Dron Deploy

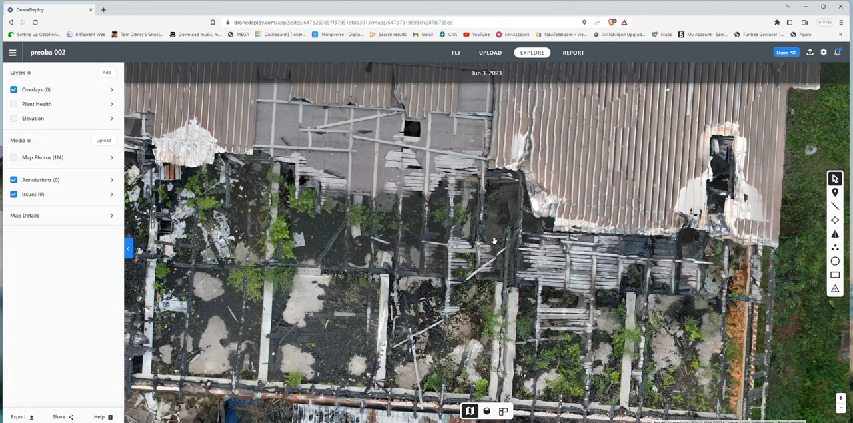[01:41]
Znači, fino, lijepo, detaljno. Ovo se koristi sad recimo da ljudi kupuju to recimo da bi sad recimo ako hoće neko ovo da sruši,
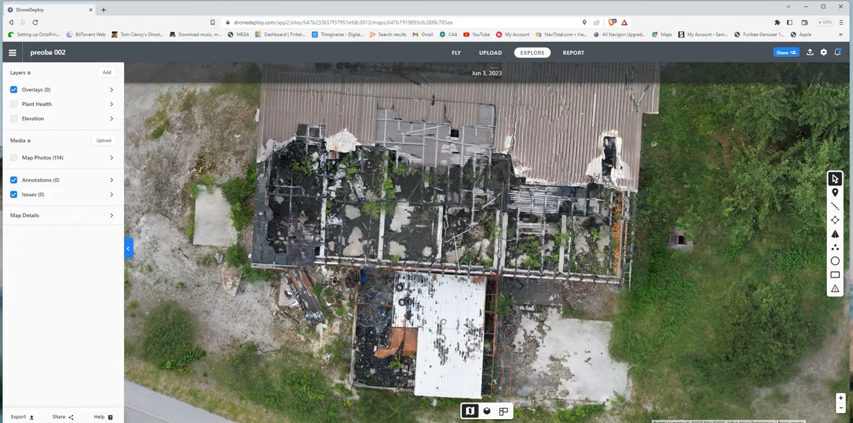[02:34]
ali šta je još fascinantnije, ovaj 3D model. Pa sad.
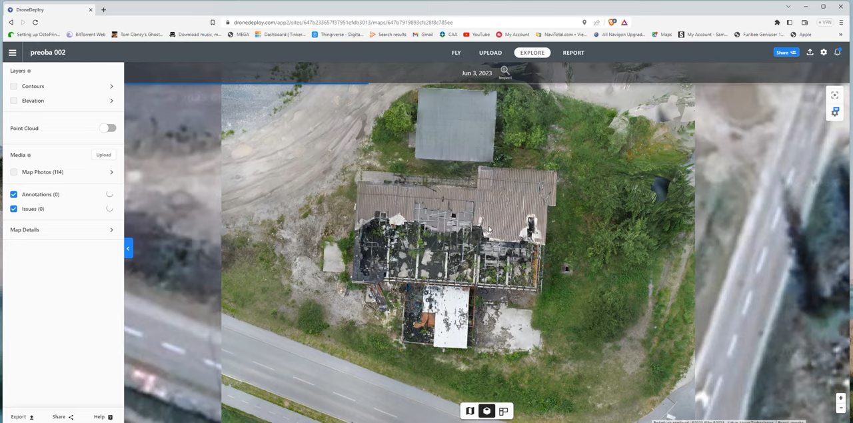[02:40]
Znači ovo. Ovo je area gdje sam ja snimio tu. Evo ovdje se tačno vidi da je samo s ove strane snimano ovo drveće, a da s ove strane je samo uhvaćeno ovaj dio s ovog ugla.
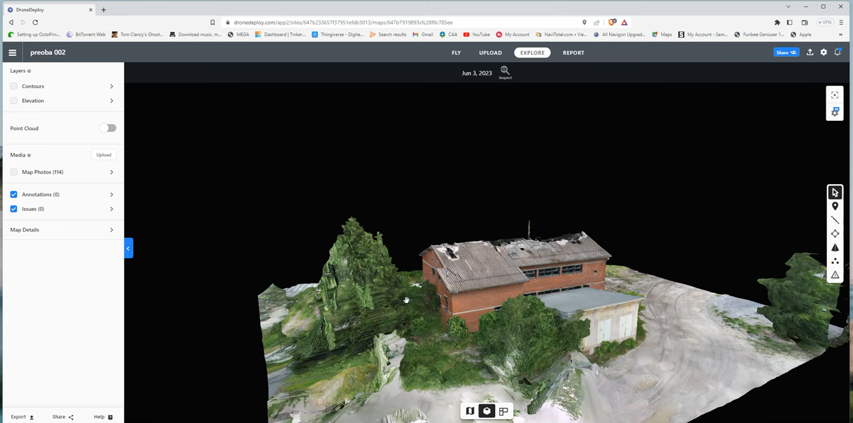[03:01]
Ovaj dio s ovog ugla, da ove više nisu. I tako isto i s ove strane je samo odavde snimano.
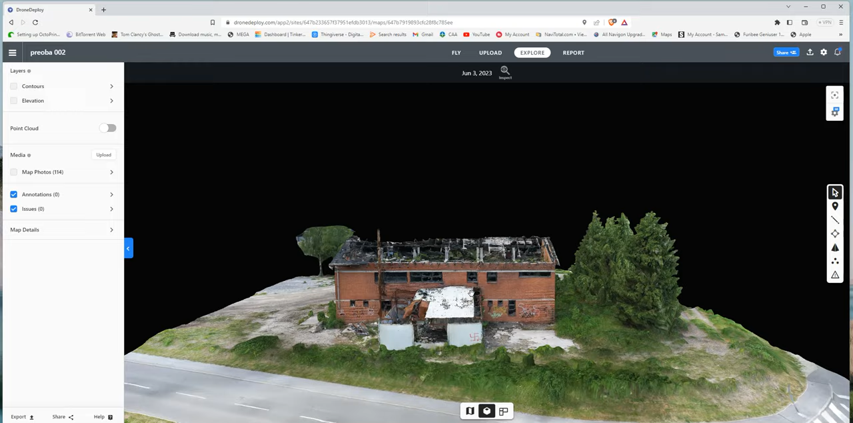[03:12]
Ali zgrada. I naravno, snimano je od ozgu i zato su i ovi prozori gornji,
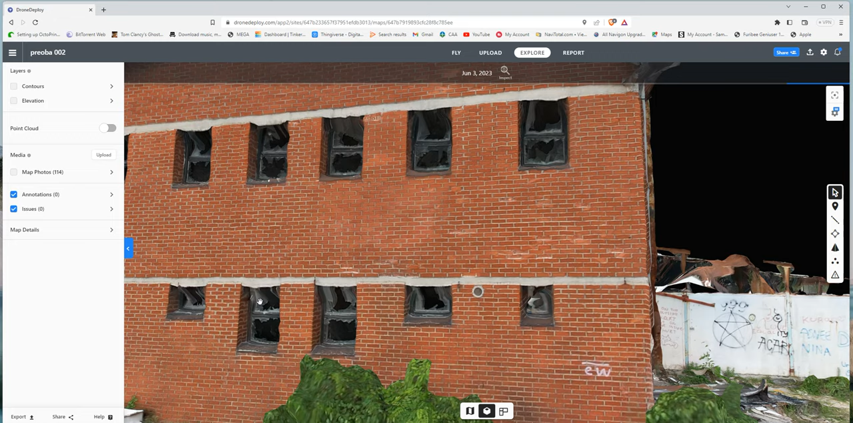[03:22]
ali da je snimano recimo još sa strane, ovako da sam otišao, nisko.
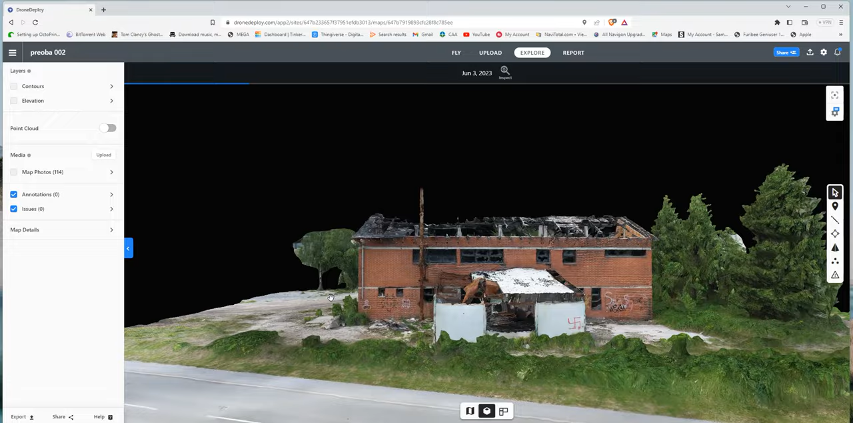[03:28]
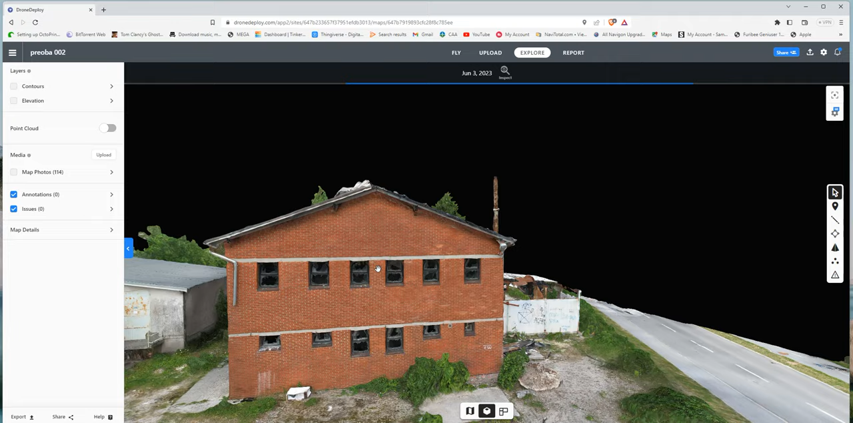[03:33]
Obišao jednu, sve bi i ovo nestalo, znači bili bi perfektni prozor.
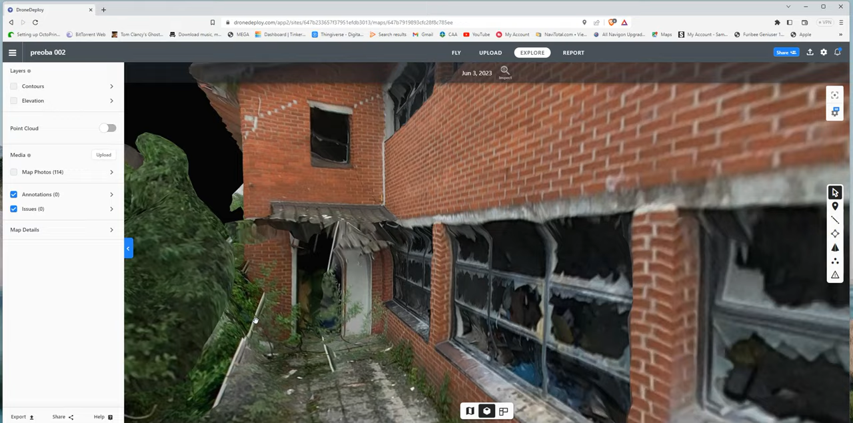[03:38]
Znači, ali ovdje se stvarno može vidjeti dosta tih detalja.
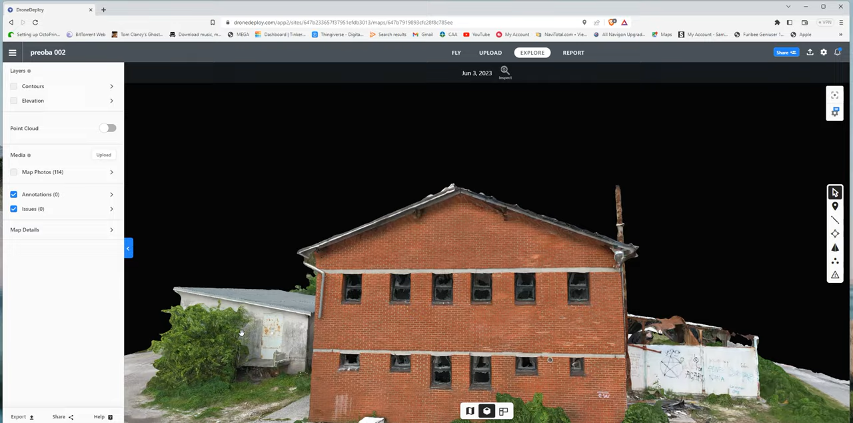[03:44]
Jako dobro kako i šta je u stvari.
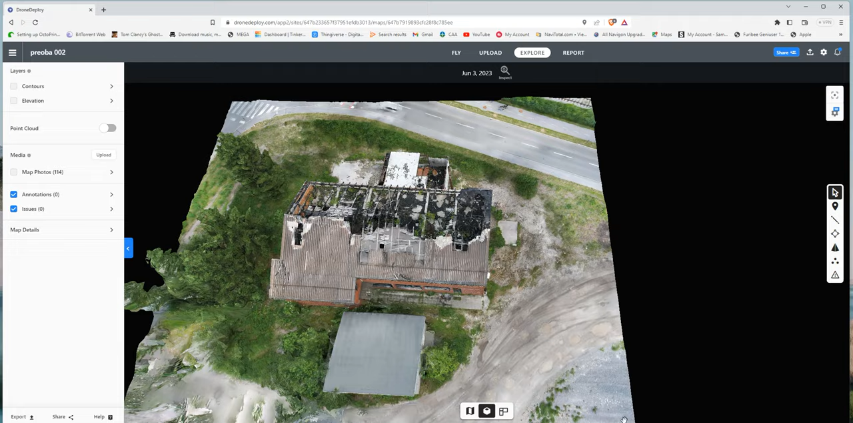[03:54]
Kako je, u kakvom je stanju zgrada. I sad, kažem, ovo sam ja napravio sa 81 sliku, znači to je poprečno jako malo, recimo trebalo bi biti ovdje, ne znam, nekih 150, 160, možda 200 slika da se napravi sa 1, 2, 3 svoja visine, ovo je išlo na 60 i na 100, kada sam napravio recimo,
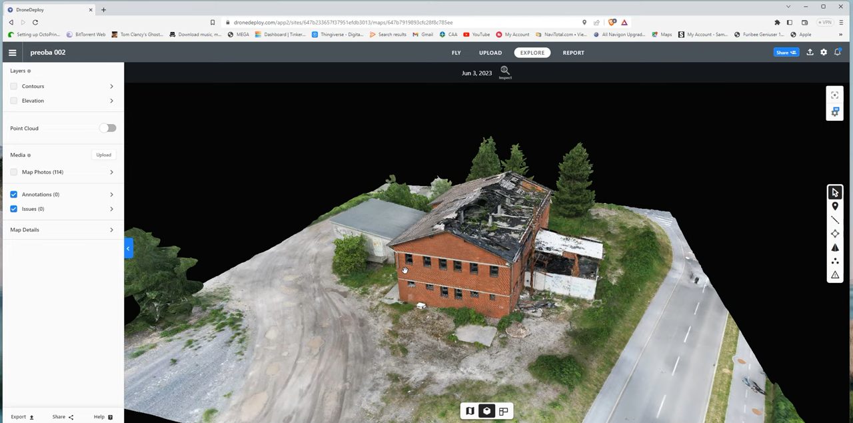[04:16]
ne znam, na 40, 60, 100, bilo bi jako bolje da sam recimo išao u niže orbitu napraviti,
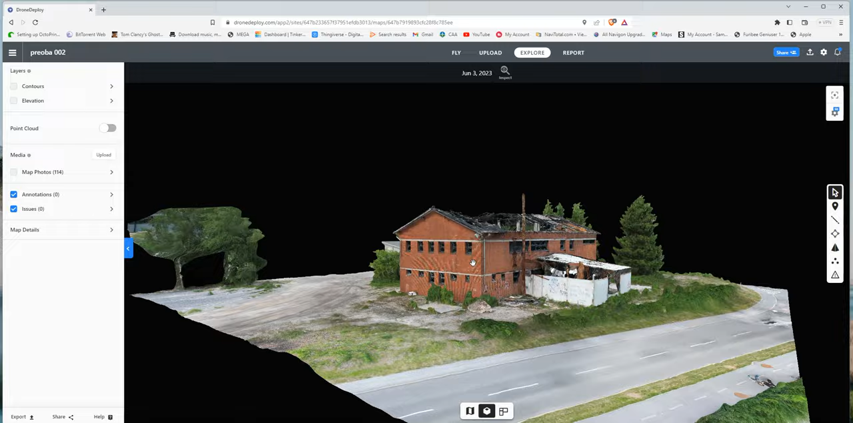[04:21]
pa jednom ovo,
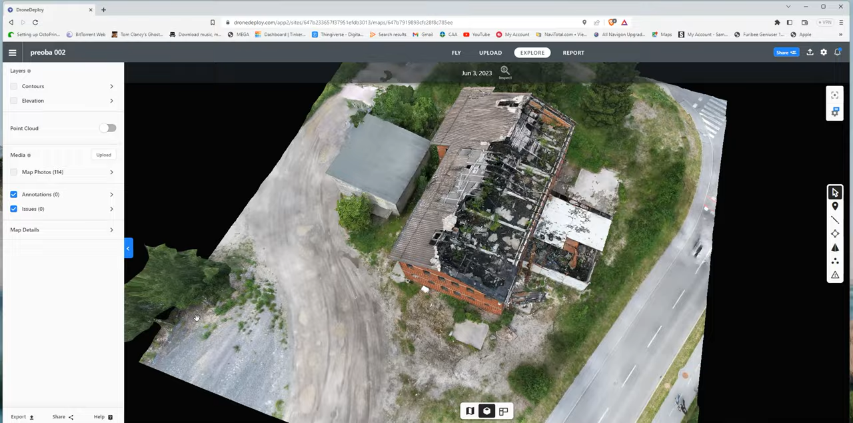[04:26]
jednom ovako, i jednom odozgu i sve to poslikat, to bi bilo ekstra fenomenalno, fantastično. Ali ja sam zadovoljen i ovako. Imam već u planu da ponudim dvojicu ljudi,